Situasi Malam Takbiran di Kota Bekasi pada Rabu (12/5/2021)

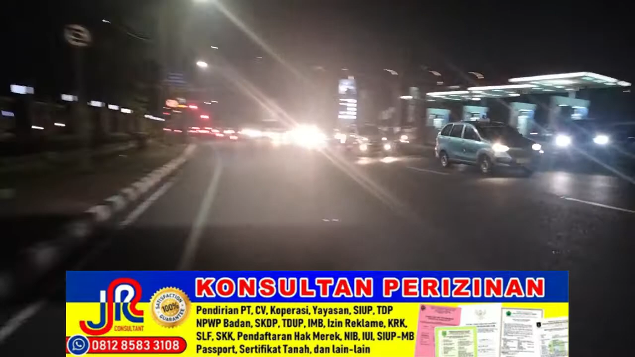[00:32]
Walaupun ya tidak begitu rame sih ya. Ya sedang-sedang saja. Ya seperti terpantau di Jalan Ahmad Yani ini
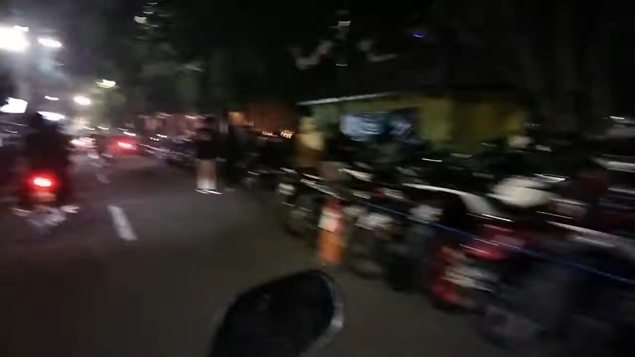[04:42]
Alun-alun ramai guys. Wah, kayaknya nggak ada